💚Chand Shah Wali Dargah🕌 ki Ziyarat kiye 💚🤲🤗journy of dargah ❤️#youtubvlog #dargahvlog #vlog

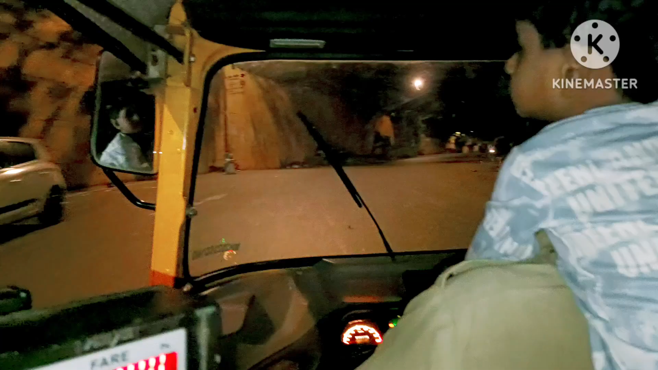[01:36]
यह दरगा शरीफ के दर का रस्ता है जाने के लिए और देखो कितना सन्नाटा है
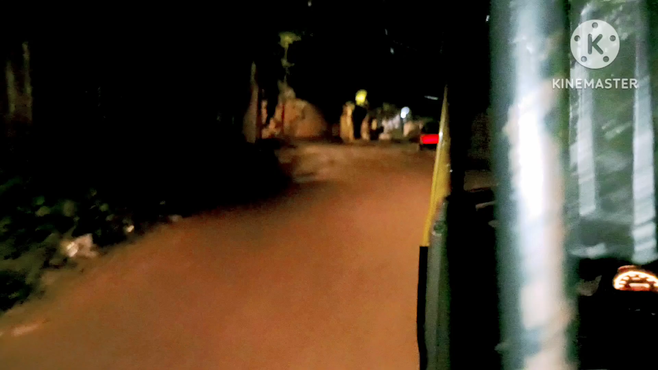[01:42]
दूर दूर तक लोग नहीं लोगों की पच्चाई रहेंगी